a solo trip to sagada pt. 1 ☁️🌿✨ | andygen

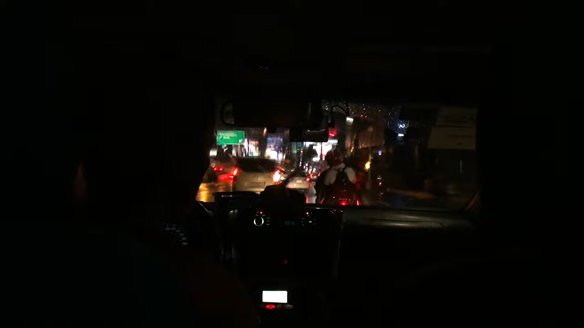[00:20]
It was raining so hard and I couldn't book anything so I had to walk in the intense rain with my heavy luggage.
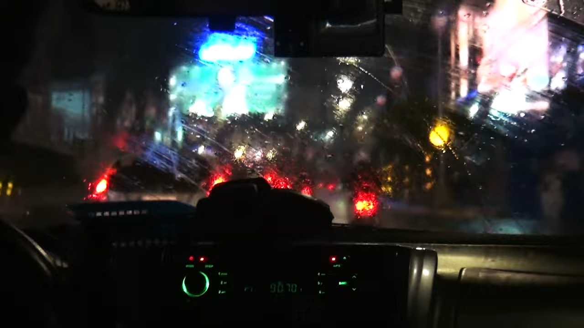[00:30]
I was scared I'd missed the only bus of the night but I was so lucky because there wasn't any traffic so I made it just on time.